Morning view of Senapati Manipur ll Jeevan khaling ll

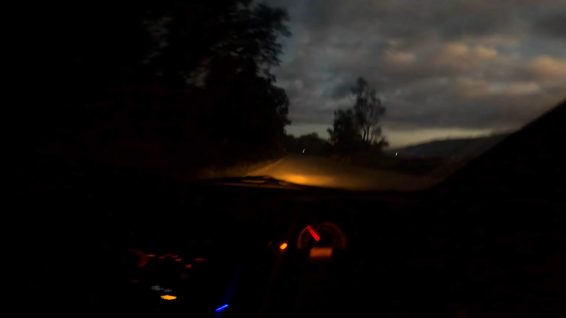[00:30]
राइट नाउ वी आर नियर बाई कांगपो। हम लोग सुबह 4 बजे निकले भाई घर से, अभी 4:30 हो गया है। कुछ कुछ कुछ व्यू के लिए ना, अपना नींद का सेक्रीफाइस। ये देखो मिल्का सिंह कर रहा है मेरा फ्यूल, क्योंकि मैंने फिलअप नहीं किया, हैप्पी फिलअप एट सेनापती।